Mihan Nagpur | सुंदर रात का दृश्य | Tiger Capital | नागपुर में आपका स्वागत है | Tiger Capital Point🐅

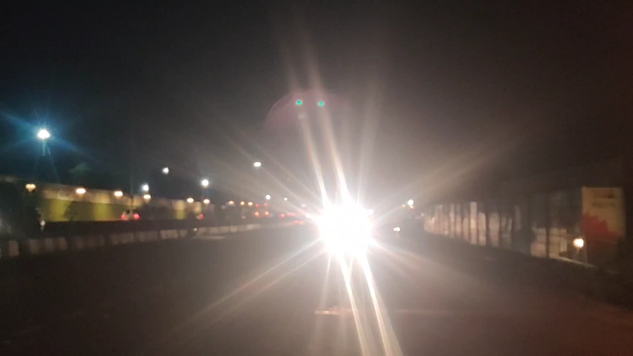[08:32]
और यह है वेलकमिंग पॉइंट आप नाकपूर सीटी जो कि मर जाना जाता है टाइगर कापटिल के नाम से और यहाँ पर आप देख सकते हो कुछ
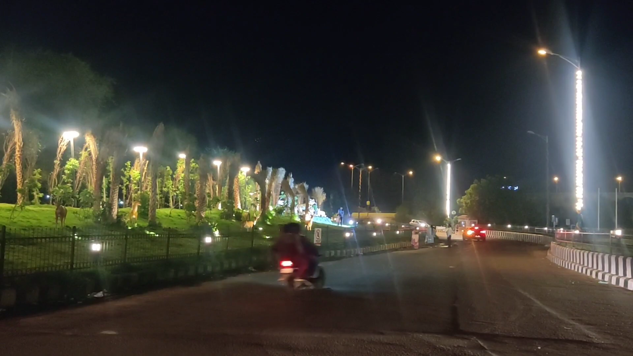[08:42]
टाइगर की प्रतिमाय भी है आप एर रखी गई है तो काफी ब्यूटिफुल फॉइंट ये